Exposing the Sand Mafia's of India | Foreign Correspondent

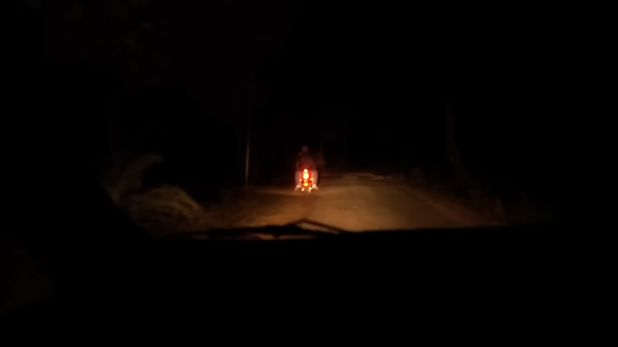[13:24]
It's time for us to get out too. So the motorbike is following us now, is it? Yes, there's a motorcycle following us.
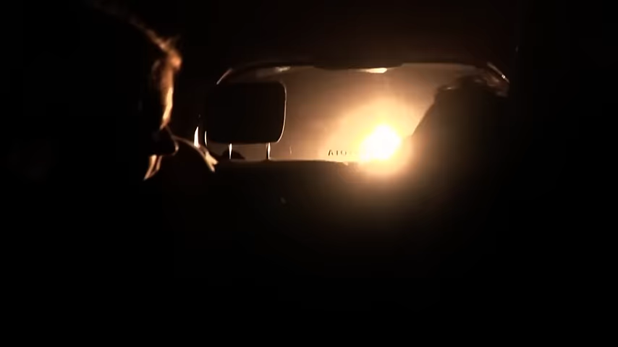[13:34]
And there was this point where they were sitting under, you know... Waiting for us, were they? Yeah, they were waiting, yeah, they're waiting for us.
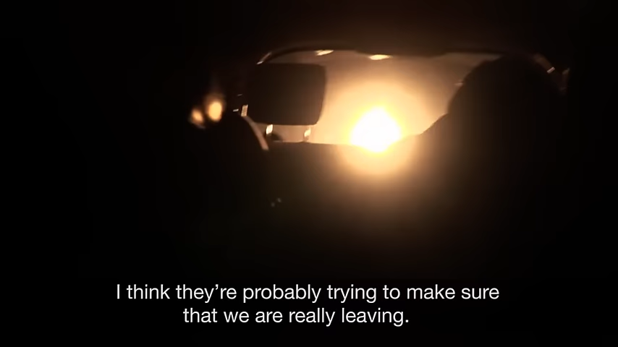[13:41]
I think they're probably trying to make sure that we are really leaving. When they're sure we're on our way, we lose our escort.
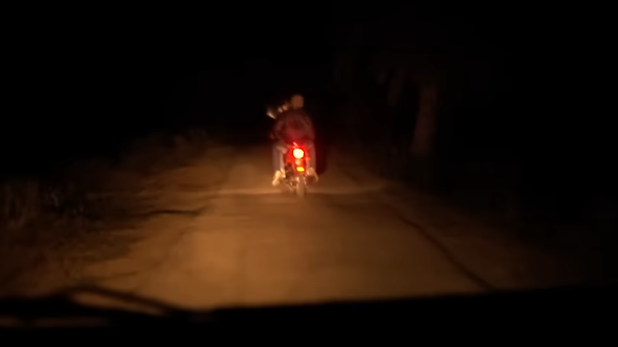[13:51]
There's no number on the bike. We can film no more tonight.